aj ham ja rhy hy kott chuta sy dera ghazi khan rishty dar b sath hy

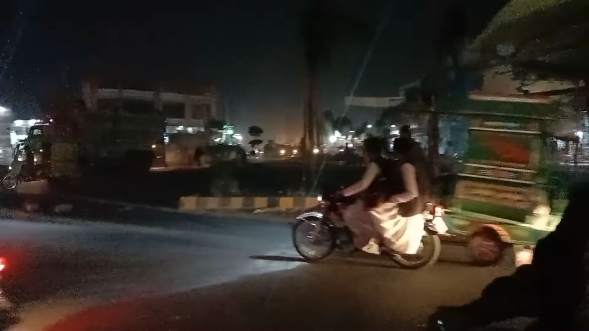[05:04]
अंदेरा हो चुक कोल चकर के पिछे जो है ना डिजी खान का में रोड है,